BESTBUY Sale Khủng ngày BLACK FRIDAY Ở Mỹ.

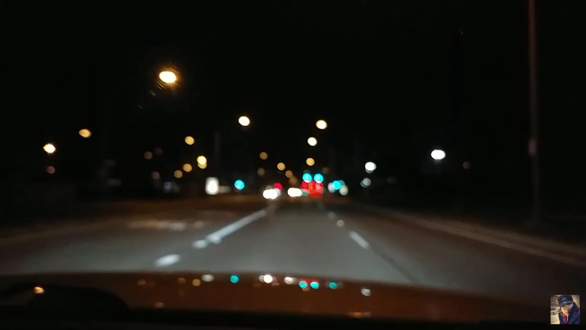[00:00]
Bây giờ Đức Hà đang trên đường đi đến siêu thị điện máy Best Buy Mình đang ở đường hay mình sẽ quẹo qua đường Ren và đường 12 Giờ mình vỏ ở đây Thì Best Buy nó bán khác ở mấy cái chỗ vô mạc và Target
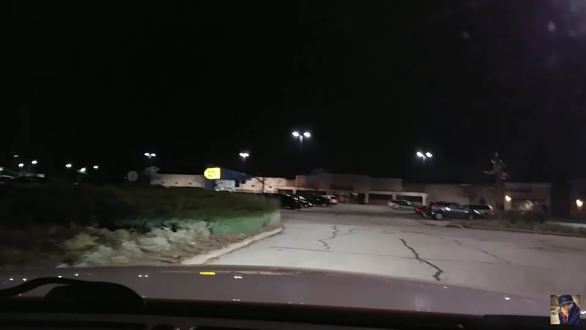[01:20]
Mình không biết chỗ động xe Hãy xem cái bãi động xe này Ở bên ngoài mở cửa Hãy xem cái bãi động xe này
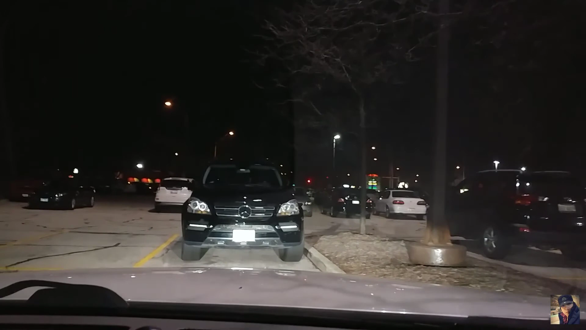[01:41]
Hãy xem cái bãi động xe này